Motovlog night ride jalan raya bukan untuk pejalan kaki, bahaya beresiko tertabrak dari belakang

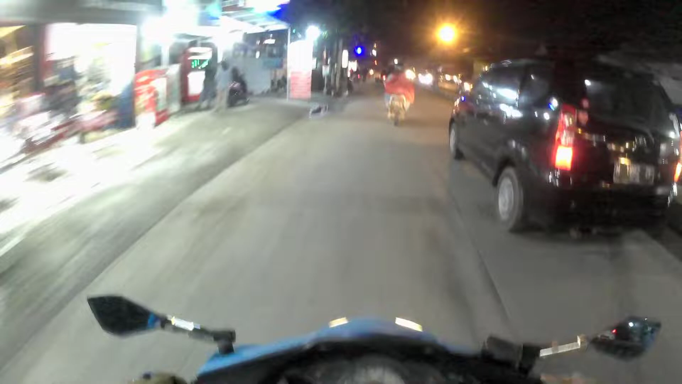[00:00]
Hati-hati boy, ramai sekali jalan pak, jalan di pinggir pak, jangan di jalanan.
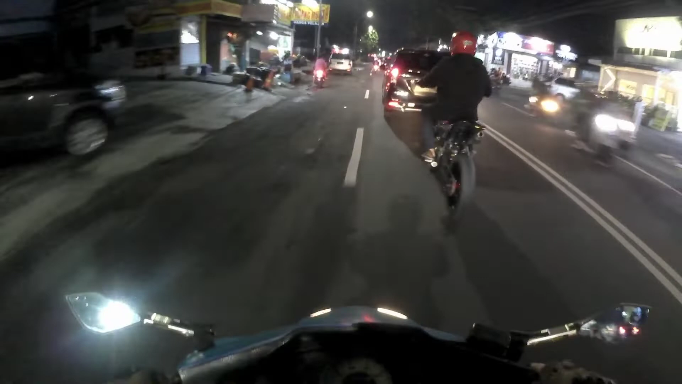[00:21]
Kanan ada CRF apa atau motor semacam, aduh astagfirullahaladzim. Wah dia nyalip lagi cuy.
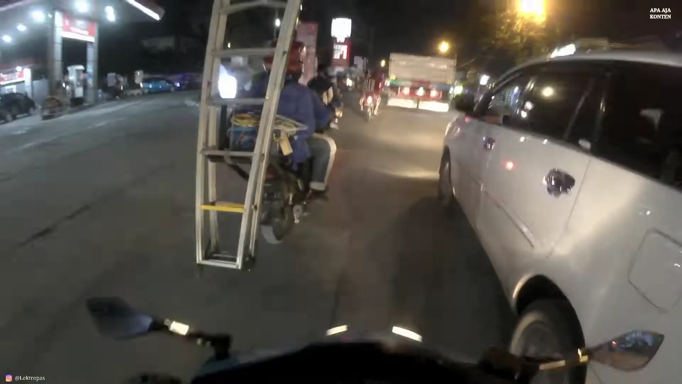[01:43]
Oke, seperti biasa daripada kita bengong-bengong saja ya kan, kita akan komentarin apa aja yang tertangkap oleh kamera, apa aja yang ditayangkan di layar kaca, apa aja yang terlihat oleh saya atau kalian.
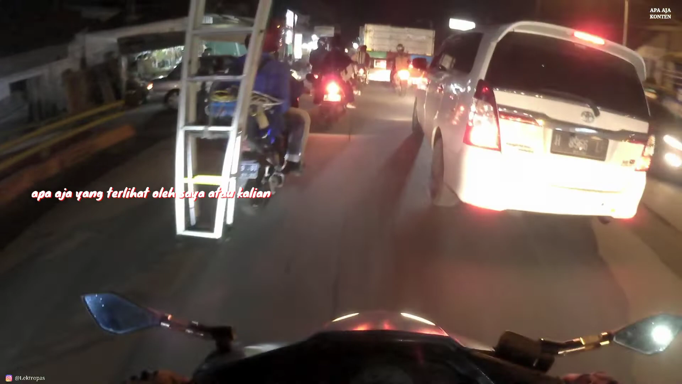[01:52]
Oh mantap. Oke, di depan ada Kijang Innova, wes sedang mengebut cuy. Kiri jalan ada Beat, kita lewatin, ada Blade kita lewatin.
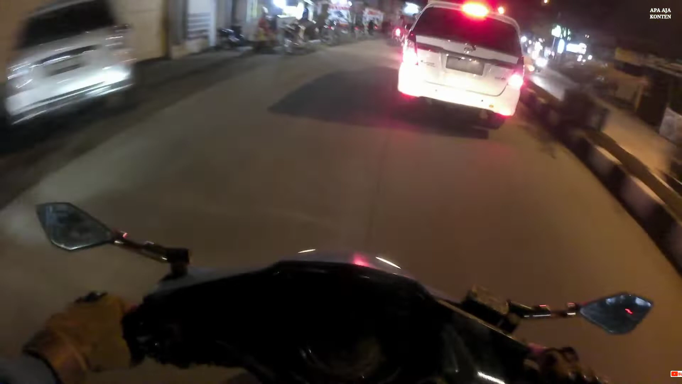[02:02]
Wah di sini sedang berada sedang terdapat pertarungan sengit ya kan. Ini truk kosong gila sih, kenceng-kencengan banget loh.
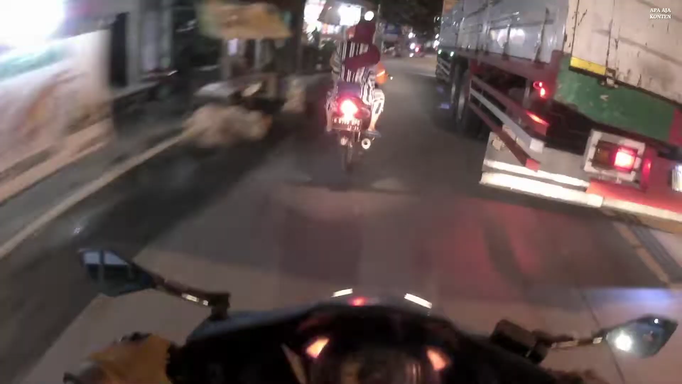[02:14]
Hati-hati cuy, kita menyalip truk besar. Lampu hazard tetap menyala ya kan. Oke, Supra kita lewatin, Revo kanan jalan kita lewatin, asik mantap. Kemudian Avanza kita lewatin, ada Fiction kita lewatin. Oke, di depan ada Myoji, kemudian NMAX. Hati-hati boy.
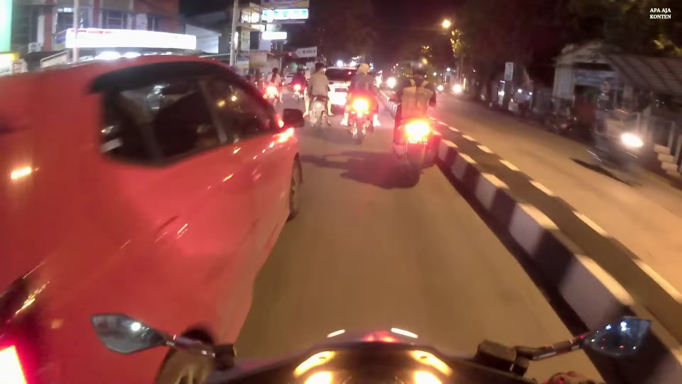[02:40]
Iya.
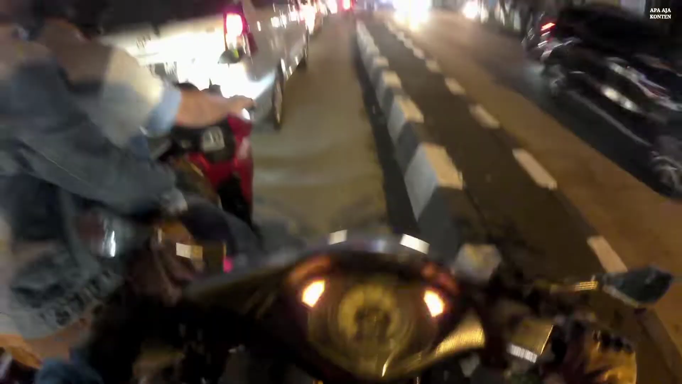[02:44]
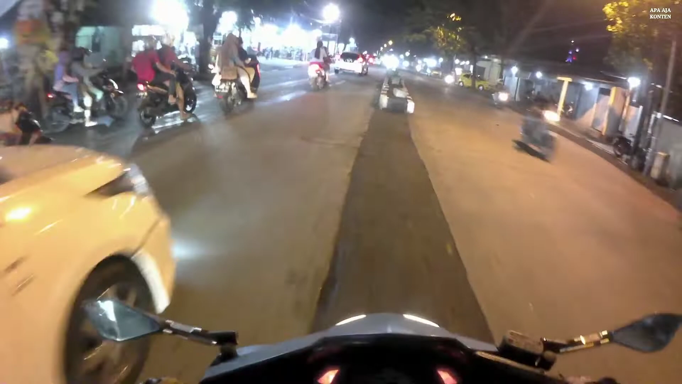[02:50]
Oke. Mantap, kita melipir tadi, guys. NMAX kita lewatin. Vario kita lewatin. Honda Jazz kita lewatin. Xenia kita lewatin. Kemudian di depan ada Beat dan Vario.
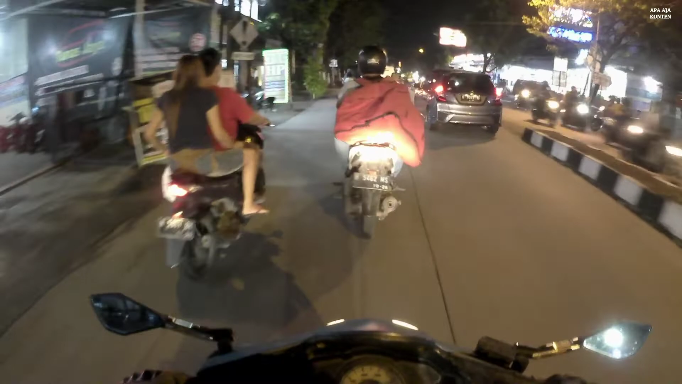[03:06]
Beat kita lewatin. Vario kita lewatin. Di depan ada Kurir Ninja. Hati-hati boy, ramai sekali jalan pak, jalan di pinggir pak, jangan di jalanan. Oke, kita menyalip Astra guys. Wih sen. Kurir JNE dengan motor Revo Koperasi kita lewatin. Wih sen. Ini dia Revo, Revo lagi.
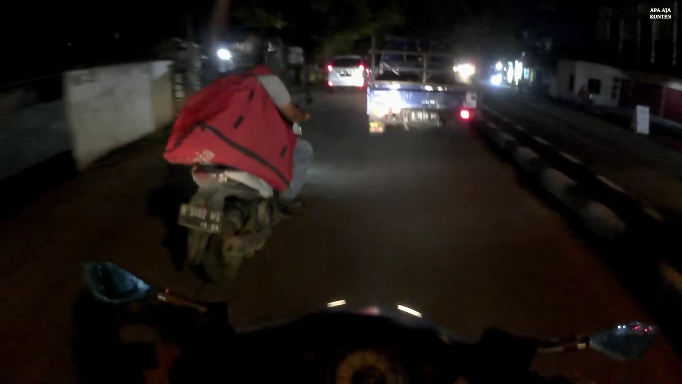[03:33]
Ini dia Vario, Kurir Ninja yang dari tadi mau diselip gak bisa-bisa ya. Dia kenceng banget semua. Wah kejar setoran nih mas-masnya ini. Hati-hati mas ya, pesan saya itu mah ya, hati-hati, keep safety, safety rating buat anda sendiri dan buat saya sendiri juga. Hati-hati boy.
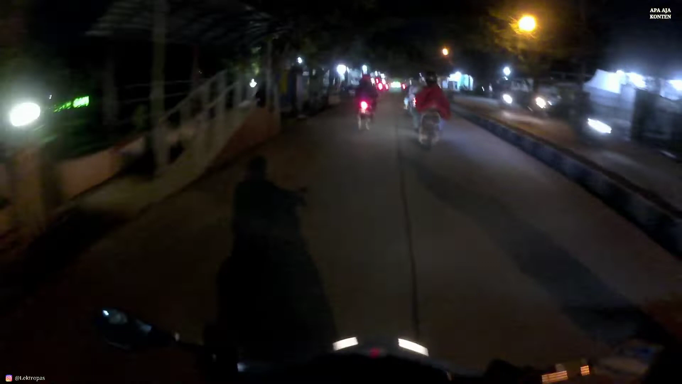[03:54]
Kanan ada jalan ada Mio kita lewatin, kiri jalan ada Beat kita lewatin, kemudian ada Vario kita lewatin. Oke, Kurir Ninja kita lewatin cuy setelah tikan lama ya kan. Oh my god.
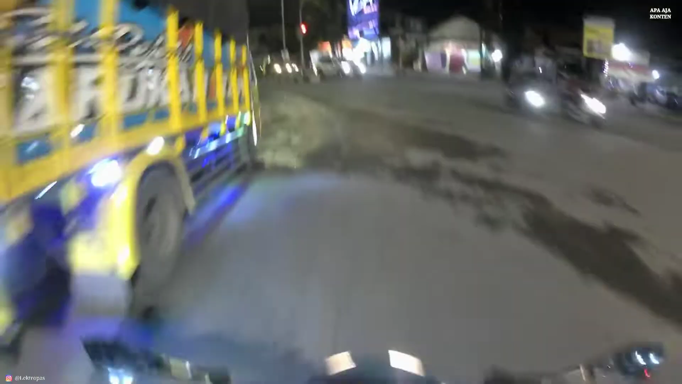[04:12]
Hati-hati boy, saya mau lewat dulu. Oke, kaca kita tutup ya.
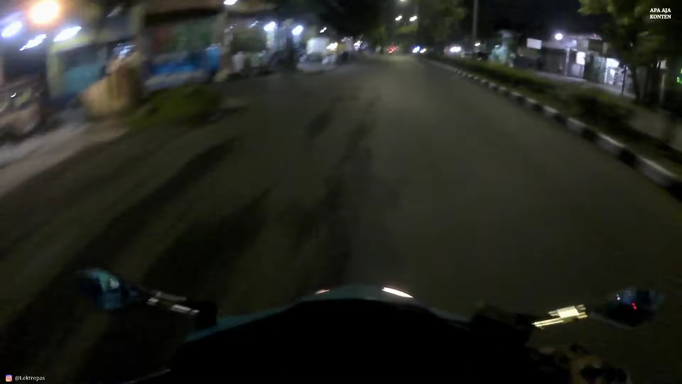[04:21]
Dari tadi kaca kita buka soalnya rame banget guys. Soalnya kaca saya ini model rainbow, kaca yang anti silau itu susah kalau malam hari ini. Kita corneringan dikit saja, bahaya soalnya jalanannya nggak rata tadi. Oke, penyeberangan. Hati-hati boy. Hazard. Wadidaw, di sini ramai pol.
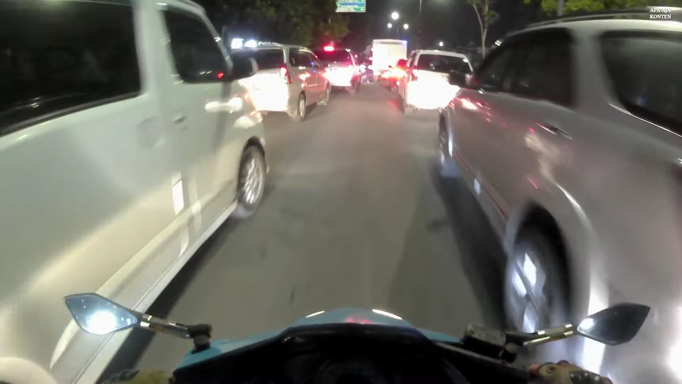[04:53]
Sama aja sih tadi lampu merah. Pikir saya mah saya kesini menghindari lampu merah tapi malah kena lampu merah lagi. Waduh.
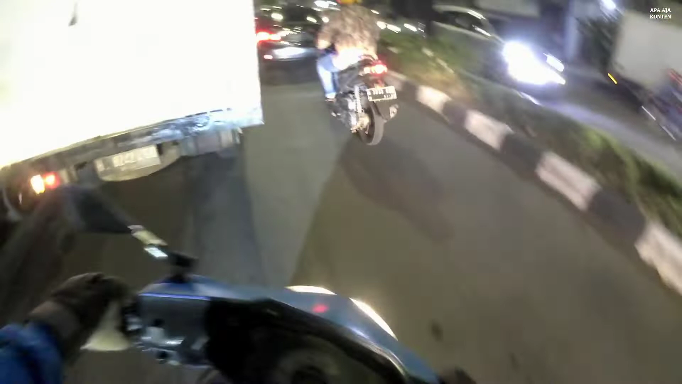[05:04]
Mandul. Oke, hijau. Coy, hijau, coy. Hijau, coy, hijau, coy. Come on. Come on, boy. Ini kenapa ini? Wah, sah.
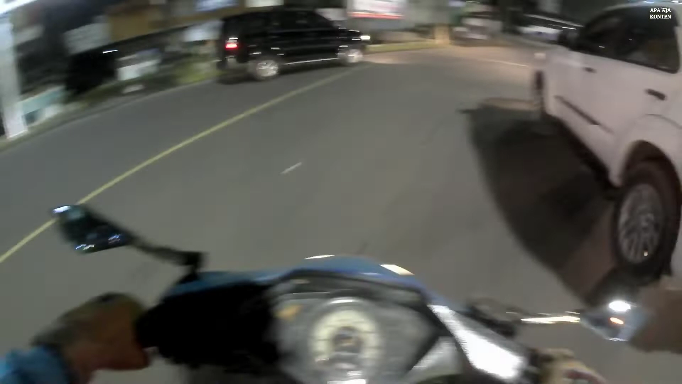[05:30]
Hati-hati, boy. Oke. Di depan ada Sonic. Sonic, Sonic. Tat. Eh, bukan ya.
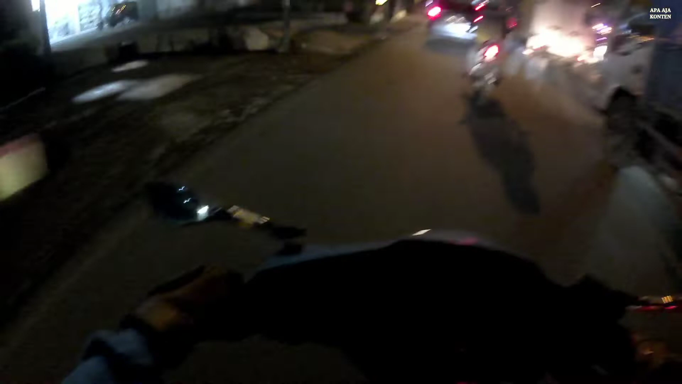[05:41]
Oh iya bener, Sonic. Sonic, cuy. Tadi tak kirain Satria ya. Tapi beneran Sonic. Oke, kita lewatin. That should go, kita lewatin. Kemudian ada penyeberangan. Ya, kita berhenti lah ya.
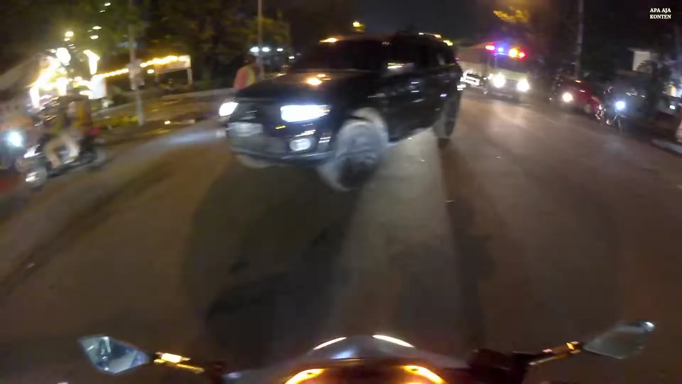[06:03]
Oke, oke, hati-hati, ramai-ramai, ramai sekali. Wadidaw, ngeblong kiri, bahaya cuy. Hai, ada beat kita lewatin. Kanan vario kita lewatin. Hai, kiri ada gojek sedang menunggu penumpang kita lewatin tadi ya kan. Hati-hati, cuy, hati-hati cuy. Wah, bapaknya nggak mau nyalip nih. Muat loh, ada loh.
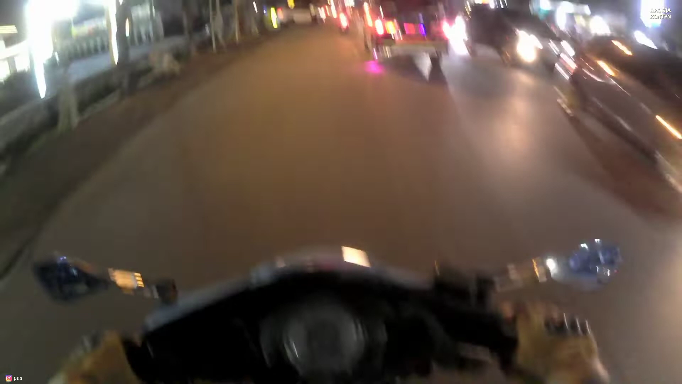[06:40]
Aduh, nih mobil mau masuk jalan tuh suka bikin macet ya kan. Tapi it's okay. Selama enggak berhenti di jalan ya. Enggak mungkin juga. Cauli mogok. Vario kita lewatin. Beat kita lewatin. Scoopy. Kita beriring. Di depan ada Kijang.
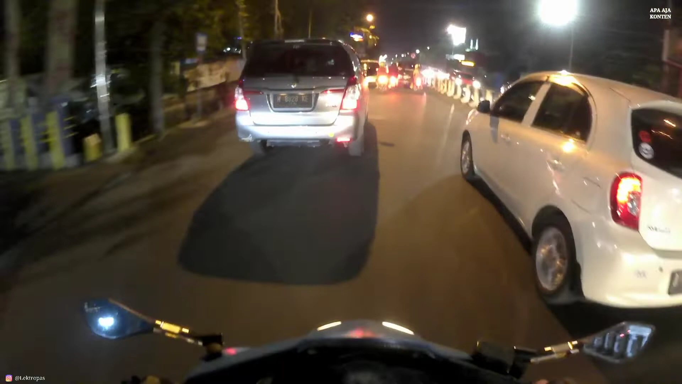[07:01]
Innova biasa. Oke, kita mau salib dari tengah. Wah, rating kiri lagi dia nih. Bentar ya, saya lewat dulu ya. Oke. Hati-hati boy. Oke, Scoopy kita lewatin. Enggak ding, kita beriringan. Beat kita lewatin. Aduh, jalanannya. Waduh, boy. Waduh, boy, jalanannya ya Allah, jelek banget semua.
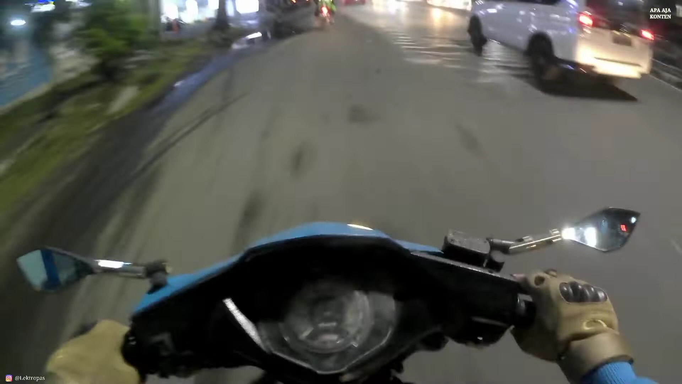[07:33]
Waduh. Saya nyerah kalau lewat sini nih, nggak mau kenceng-kencengan nih, bahaya jalanannya kayak gini nih. Aduh, semoga aja videonya nggak shaky-shaky ya kan, nggak bergetar terlalu signifikan ya kan. Asik, signifikan bahasanya cuy. Ah, di kiri jalan tadi ada CB kita lewatin. Kemudian ada Jupiter MX kita lewatin tadi. Truk kita lewatin. Wah, mobil apa itu? Pokoknya gitulah, kita lewatin.